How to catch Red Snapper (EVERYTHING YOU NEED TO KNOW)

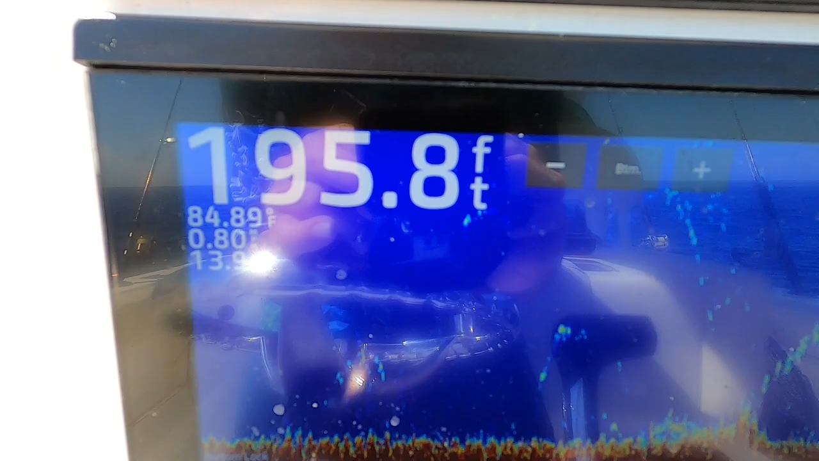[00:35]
On screen: depth 195.8 ft
of water all the way out to 200 plus feet of water on
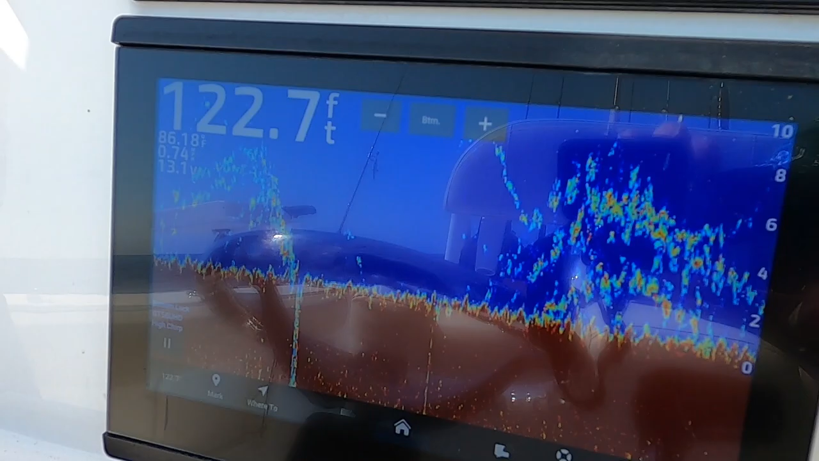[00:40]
On screen: depth 122.7 ft
natural ledges and artificial reefs so for a red snapper
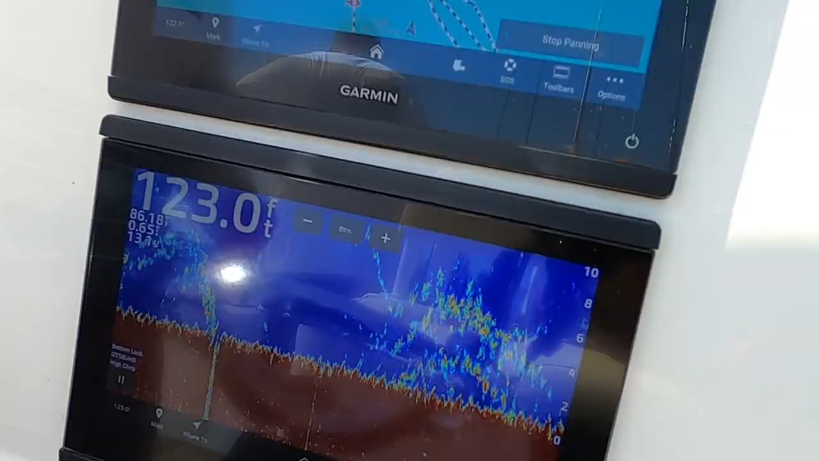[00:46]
On screen: depth 123.0 ft
the biggest thing is finding their marks sometimes you won't see a big ledge sometimes you will
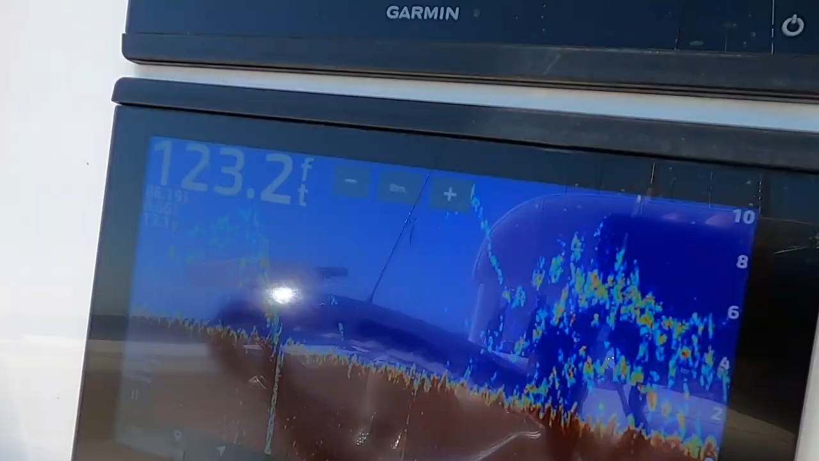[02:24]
On screen: depth 123.2 ft
the whole time you're drifting you're going you the whole time you're drifting you're going to be paying attention to your bottom screen and
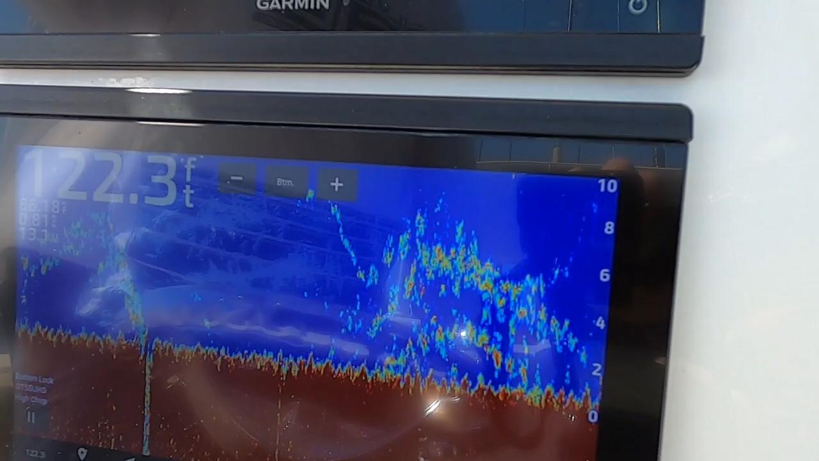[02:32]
On screen: depth 122.3 ft
looking for um you're going to be looking for those marks that i was talking about for those red snappers
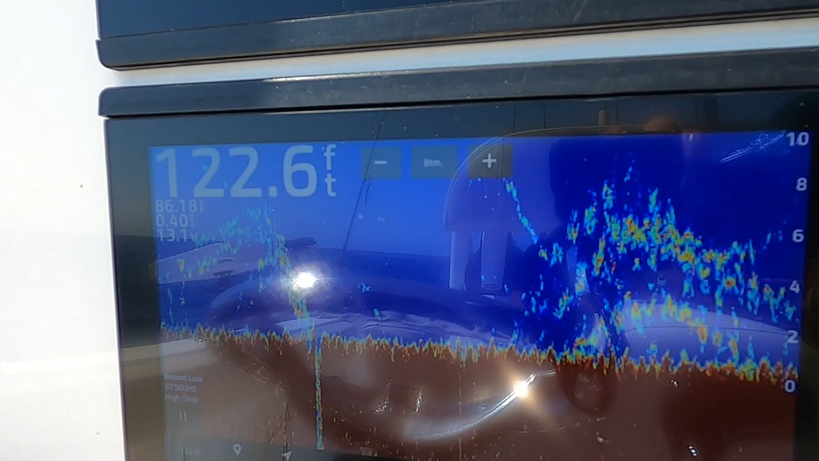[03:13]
On screen: depth 122.6 ft
let them run a little bit you know and you're also most of the time you're hooking them higher up in the column
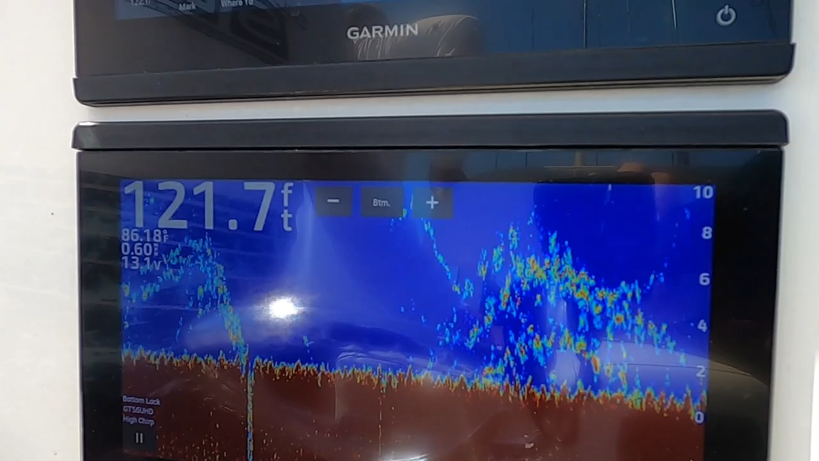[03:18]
On screen: depth 121.7 ft, water 86.18°F
uh because that's where they're sitting fun and and you know get a good fight out on the only other thing you got sharks and goliaths absolutely love those things so you want to beat
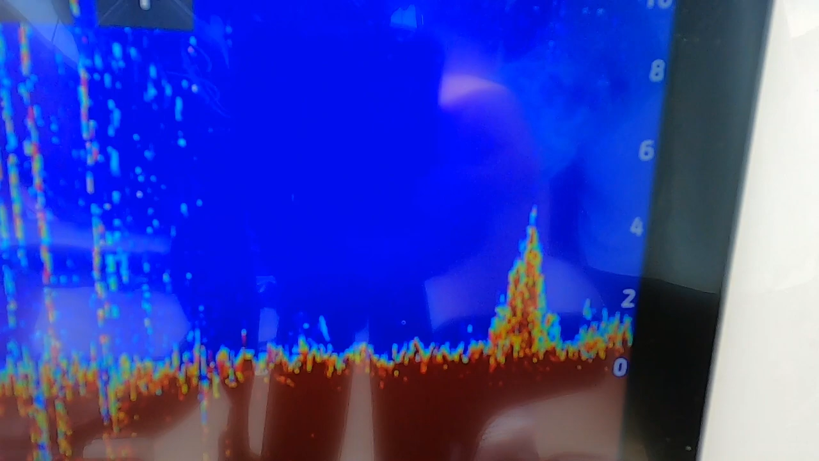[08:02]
that's what you're looking for when you're looking for a new spot you're looking for marks like that yeah that's a lot better than where we were earlier
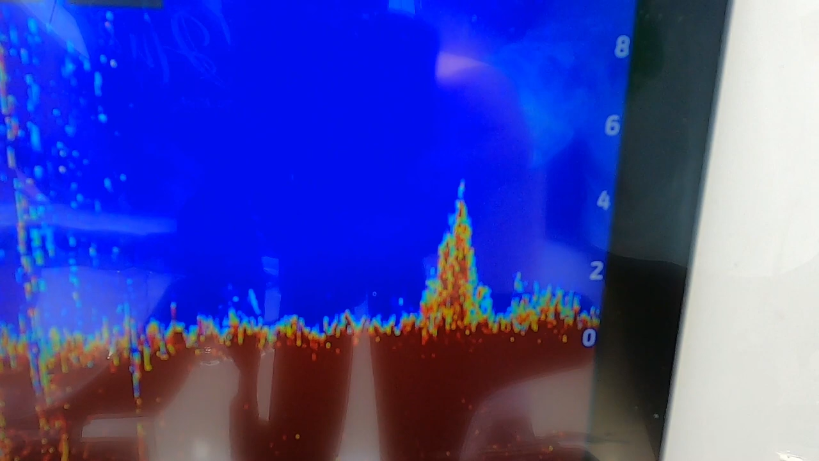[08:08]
i don't see a lot suspended in the column maybe a few here but
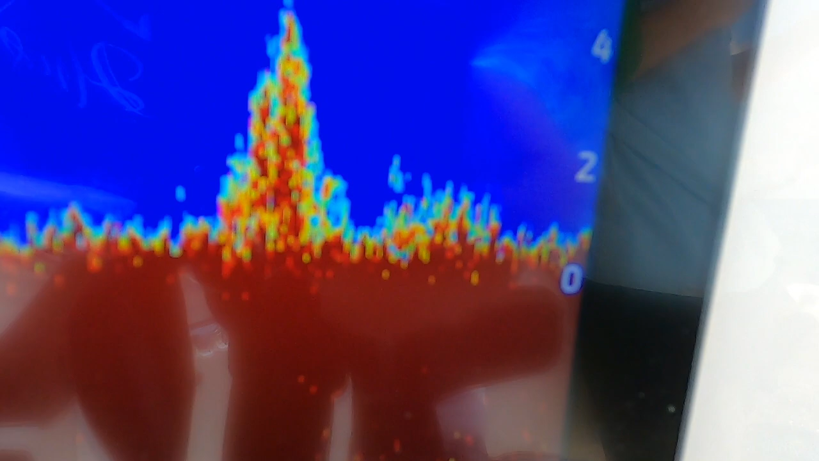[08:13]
that's not too bad
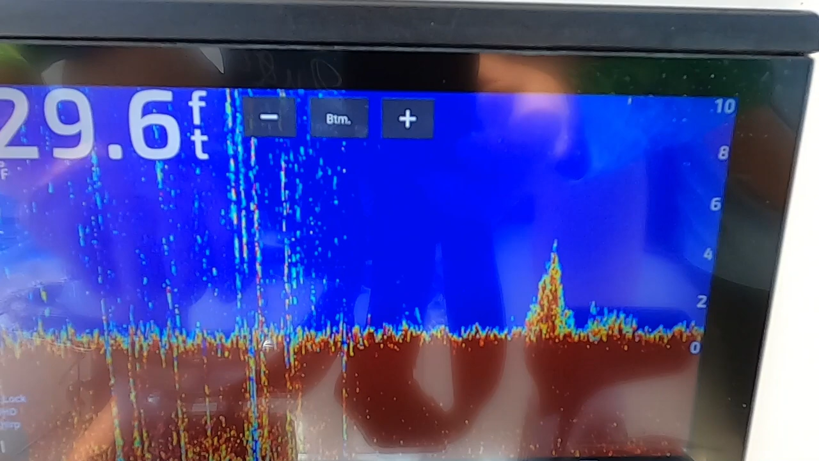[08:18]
On screen: depth 29.6 ft
maybe we drift over it a couple times and see what's going on
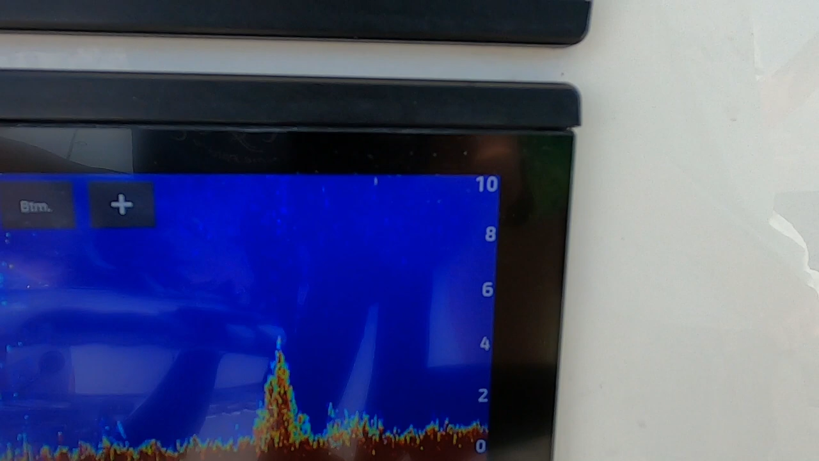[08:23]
it's not your pin fish this time
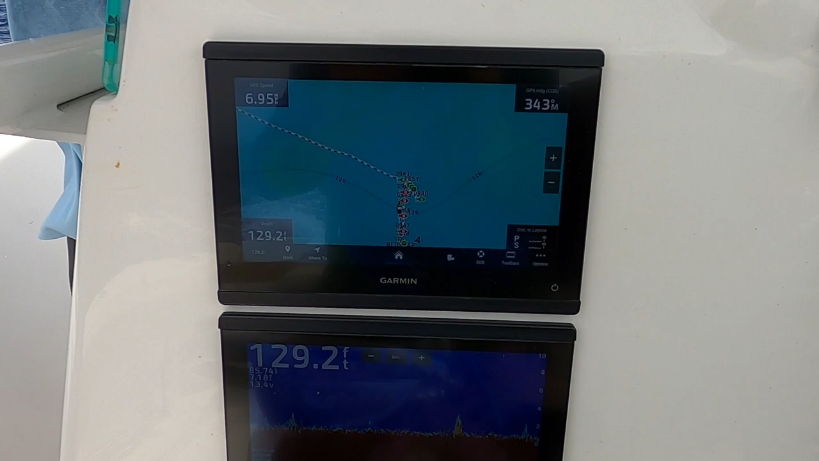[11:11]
On screen: depth 129.2 ft
and that's what you're looking for those one to two foot ledges you got some fish coming up off
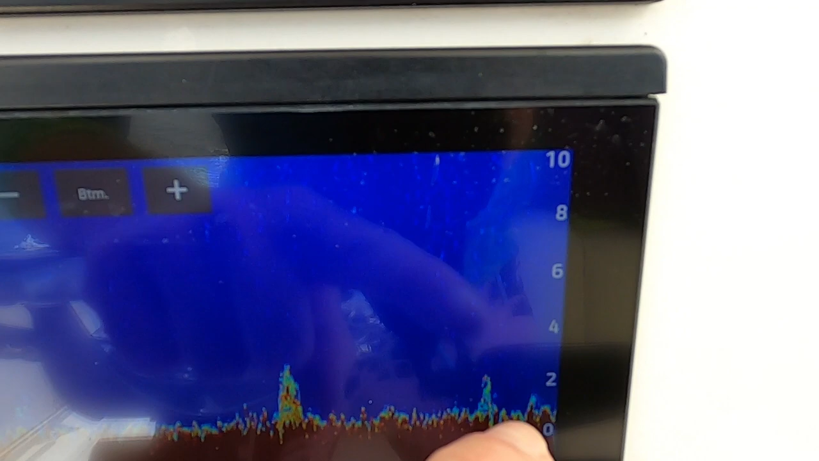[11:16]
the bottom here most of the time those are gonna be your red snapper
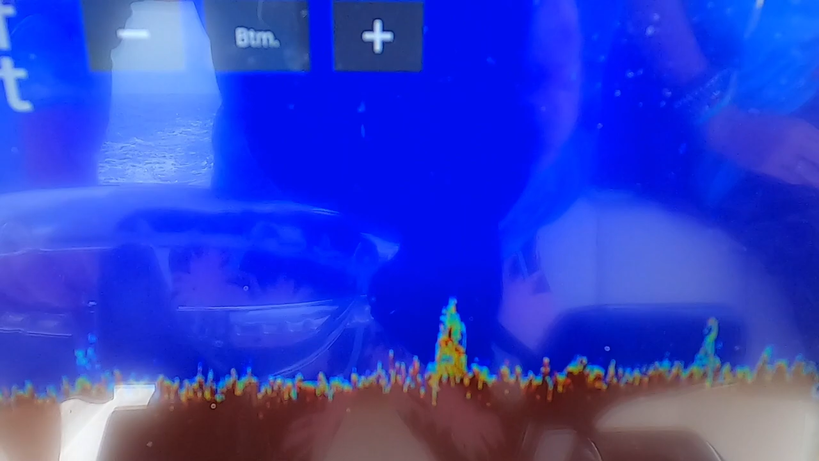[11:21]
or your mangroves they're gonna come up off the bottom like that